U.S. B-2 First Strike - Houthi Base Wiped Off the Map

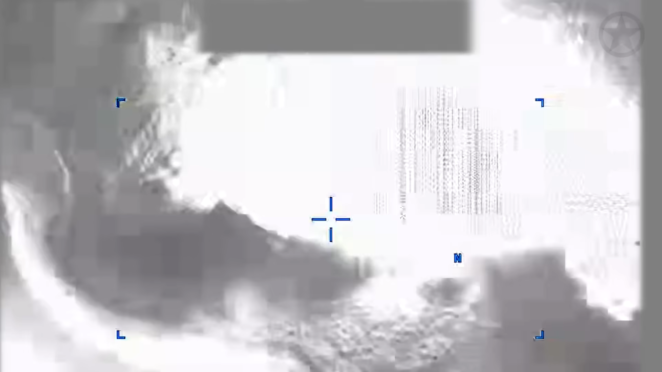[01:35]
Ten targets went up in smoke.
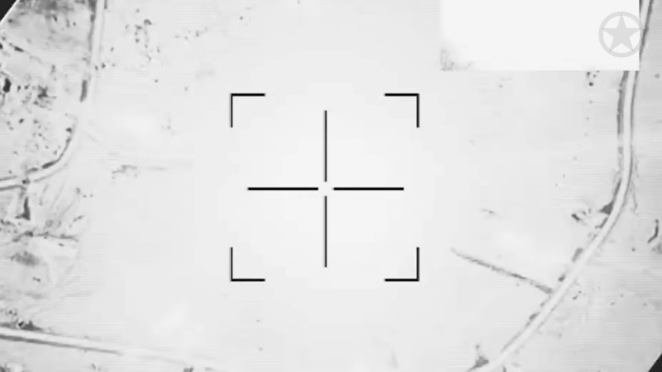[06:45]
Navy jets destroyed over a dozen targets around Sada,
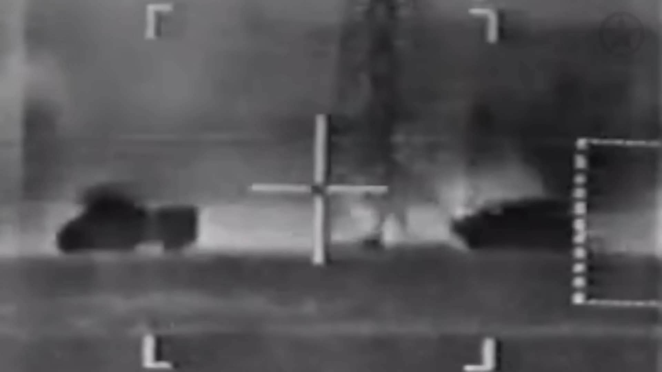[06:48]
including communication towers and broadcast stations that gave orders to Houthi units in the field.
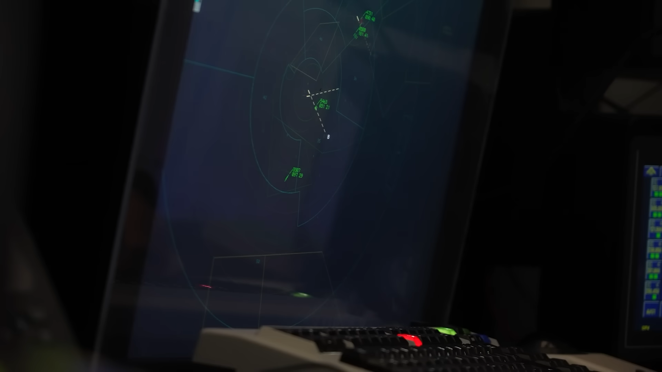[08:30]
But even if the enemy could get a lock on the B-2, it wouldn't last very long, thanks to these defense measures.
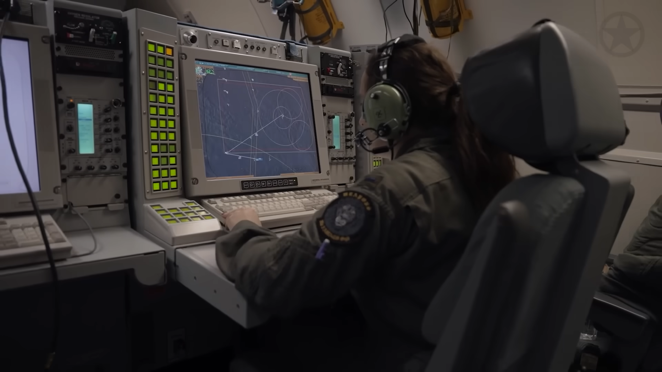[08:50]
using a shared tactical data link to maintain a
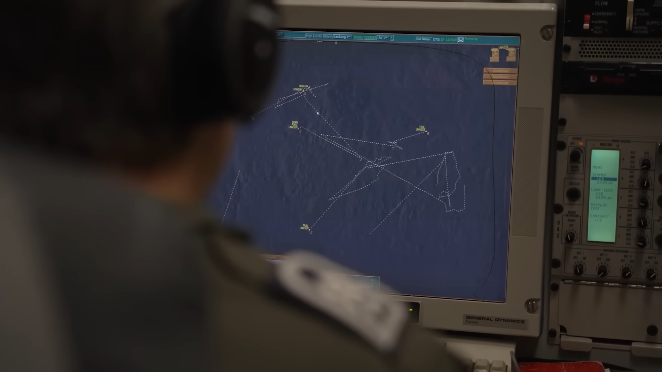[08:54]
three-dimensional airspace picture without ever emitting active radar themselves.
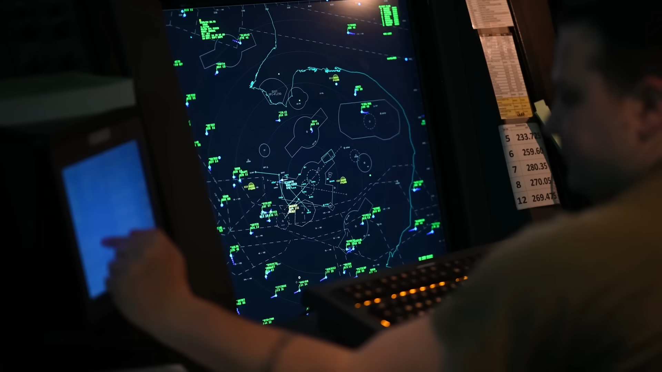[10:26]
and HF channels, and tap into the LINK-16 technical data link networks while in flight.